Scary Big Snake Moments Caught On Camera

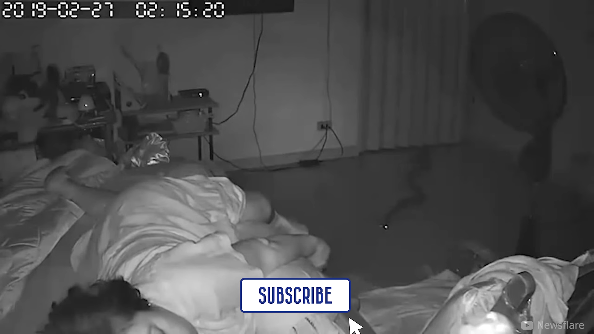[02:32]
The CCTV footage shows the moment when the snake crept across the tiles with its eyes glowing as it sized up its victim. The elderly woman was in bed when the deadly snake slithered through the pipework into her room in the early hours of the morning. As her foot dropped off the bed, the snake was seen rearing up while preparing to strike, then lashing out and sinking its deadly fangs into the grandmother's foot. The startled pensioner recoiled with fright and grabbed a torch to reveal the nightmarish scene.